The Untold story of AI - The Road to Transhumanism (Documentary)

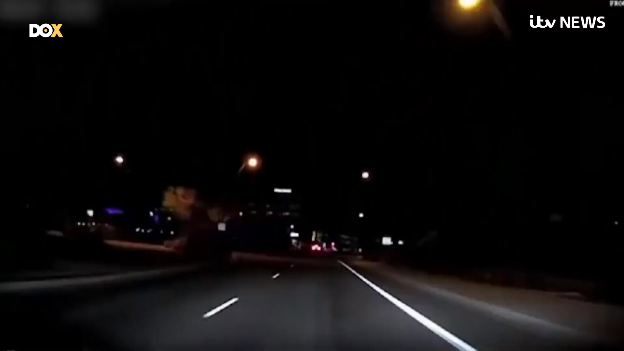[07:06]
Today, police released this dashboard video of the collision. The car appears not to have slowed down, its safety driver only realizing moments before the crash.